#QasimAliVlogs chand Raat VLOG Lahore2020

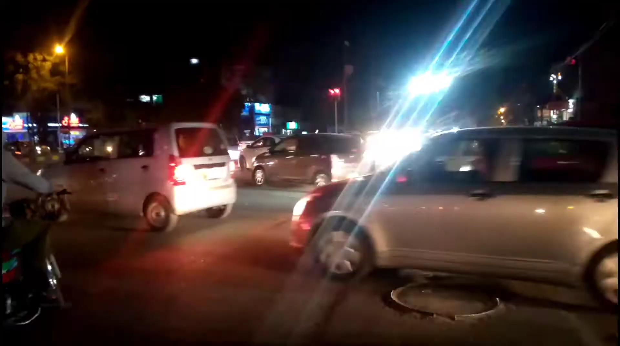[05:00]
अभी फ़िलहाल इधर ही हैं, ये है इकबाल टाउन मून मार्केट, ये देख सकते हैं रश, और ये मून मार्केट का सिग्नल है